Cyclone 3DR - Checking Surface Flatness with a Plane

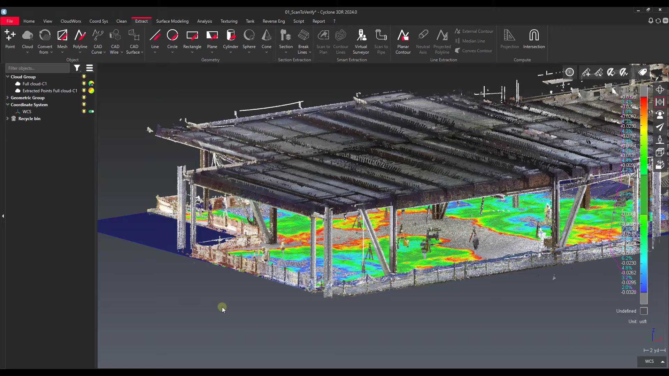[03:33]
So the next thing that we can do is we can just use our regular analysis tools.
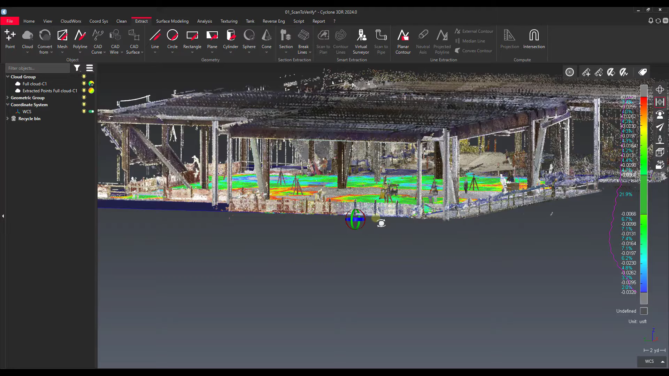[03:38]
In this case though, I want to thin this out a little bit. So I'm going to take this plane.
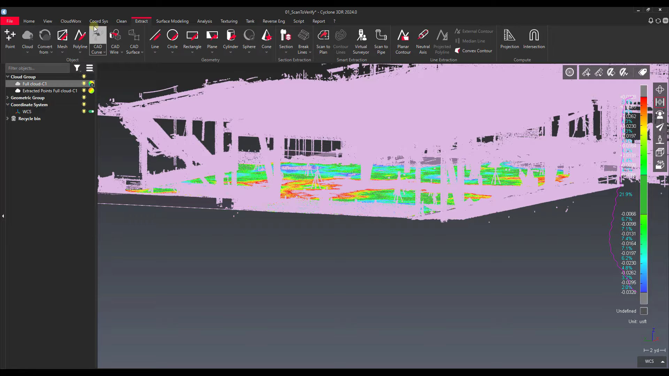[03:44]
I'm going to use the clean tool. You separate according to distance. Use our filter object as our extract plane. And let's just cut this down to like six inches over the floor. Maybe even less than that. Let's say three inches.
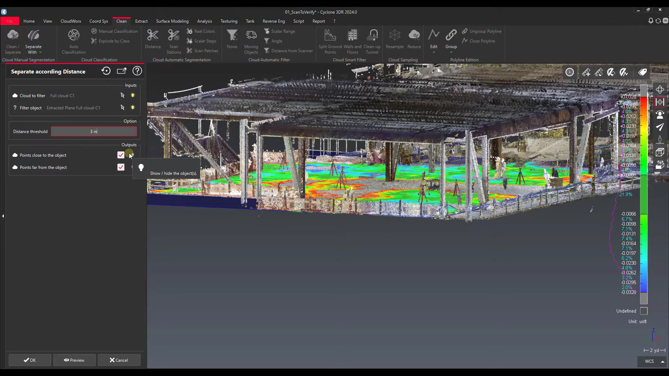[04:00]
Let's see what we get here.
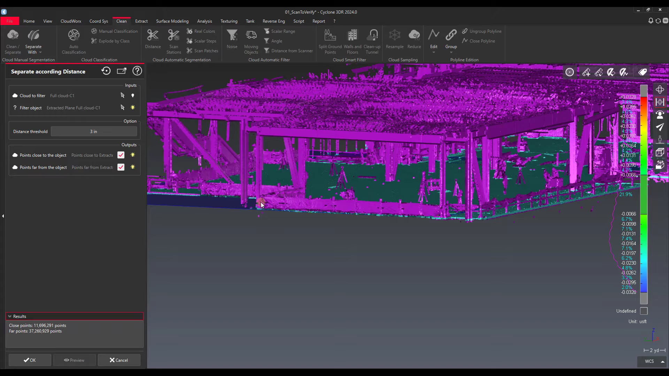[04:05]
Looks good to me. Yeah, that cuts down a lot of the floor object for us. Might even go further. Let's go down to one inch.
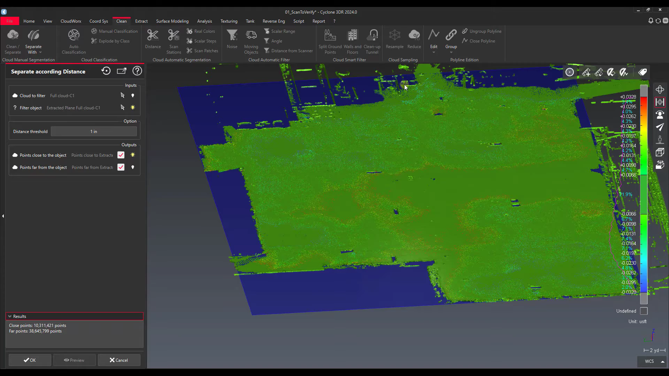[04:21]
Yeah, we're starting to lose a little bit of floor on the far end.
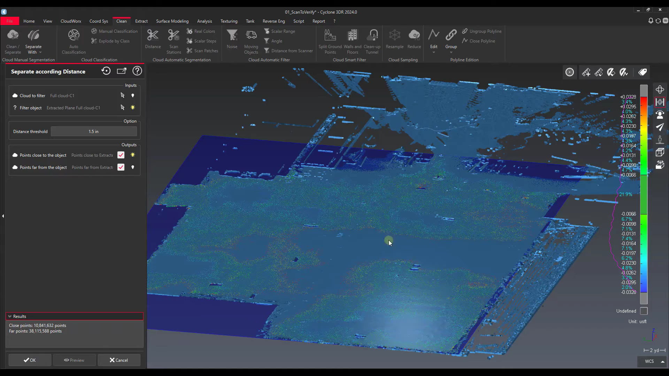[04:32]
Let's say OK there.
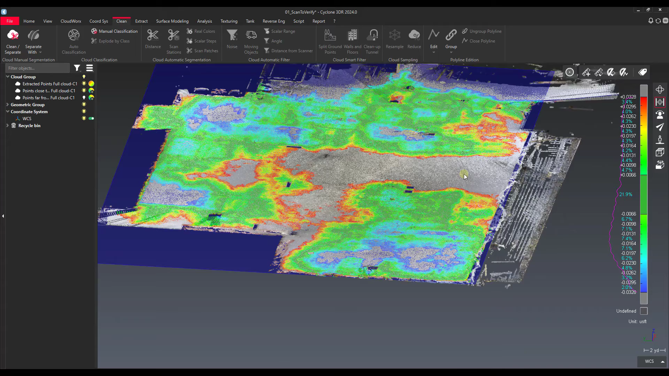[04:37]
So now we have a cloud object and a plane object that is vertical on our z-axis as far as levelness goes. And then we can go to the analysis tab and run a comparison. So here we can actually say compare cloud versus geometry.
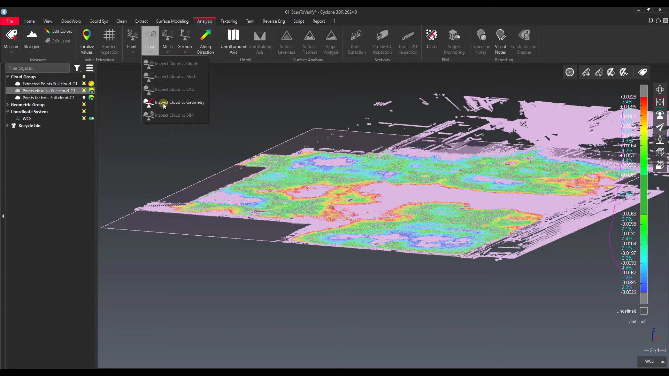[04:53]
And we're just checking our z values, our levelness values. We can actually force this projection direction like I have selected here. We'll do that in the z-axis. And we'll check on both sides. There shouldn't be much underneath of it. And then our max distance. I guess we do want to kind of constrain it here. So we'll say that's three inches. And that'll be it. And then we'll go ahead and preview it.
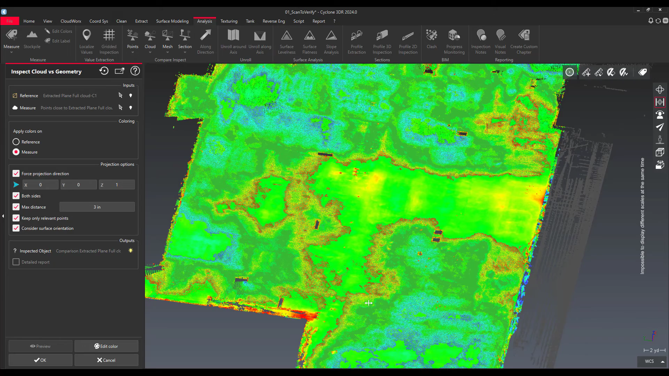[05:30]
You can see it did stick. You can see the pattern is very similar. I'll say OK on this because I want to turn off all the other clouds here. So this is our flatness inspection. So we've got a little bit of upward slope over here on this side. To make this a little bit easier to read. Let's grab this point cloud and then we'll edit the colors.
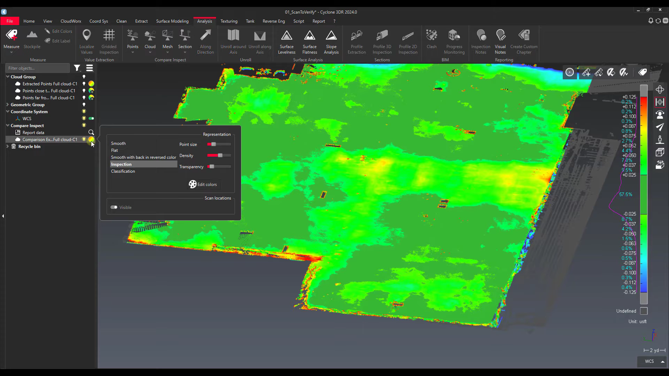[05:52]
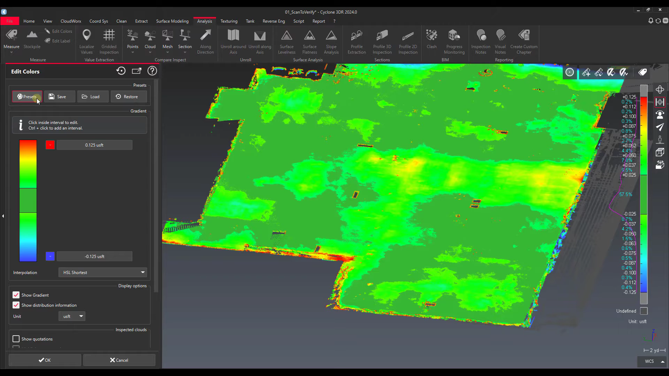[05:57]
And let's say we use our tolerance preset here. And that's looking pretty good. So we've got our over and under. And let's make this a centimeter. That gives us an idea of where we have a little bit of over and a little bit of under. If we want to we can add a couple more bands in here.
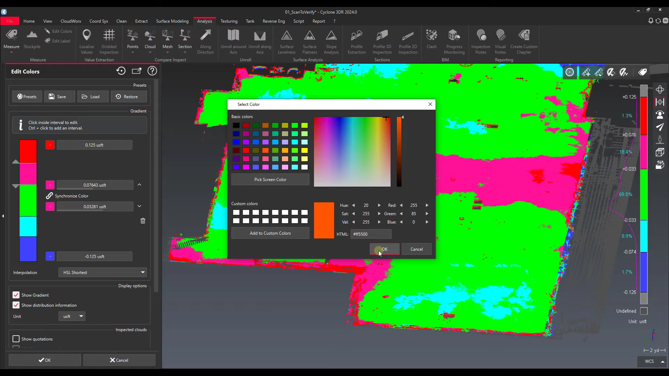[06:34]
Let's add a teal band and an orange band. Make this a little bit easier to read. And then let's say that this is going to be five millimeters. Negative five millimeters. You can see 3DR is doing the conversion for me as I go. Which is really nice. We'll make this 7.5 millimeter.
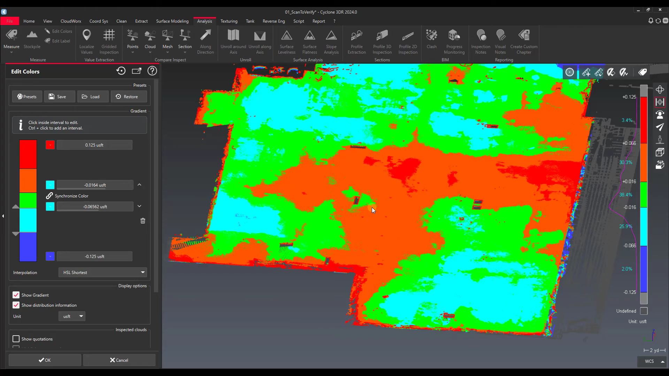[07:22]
Let's say two centimeters. Yeah, there we go. Negative two centimeters. Yeah, so this gives us a little bit more of a breakdown as to actually where and how much of a deviation we have. So we're within two centimeters in most of the areas.
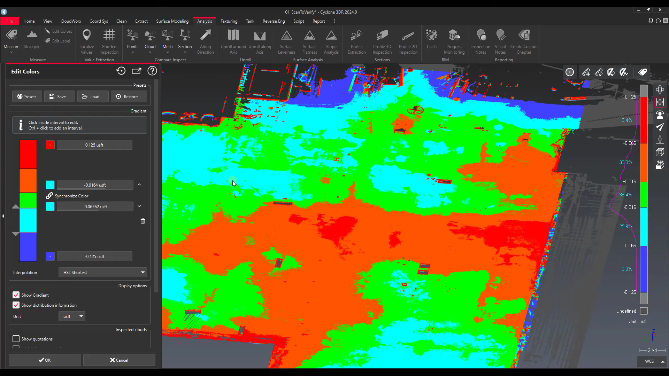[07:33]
The only places where we have a little bit of bulge is we're over two centimeters here in the center of the floor. And then we're under two centimeters over on this far side as it sort of slopes down for drainage. But yeah, so that's just something I wanted to show. Just to give an idea of how this tool would work if you didn't use these surface levelness or flatness tools up here. If you have a localized slope, the same thing would work if you were using this data for a wall. You could do this as a wall to check for bulge or any sort of bowing in a wall.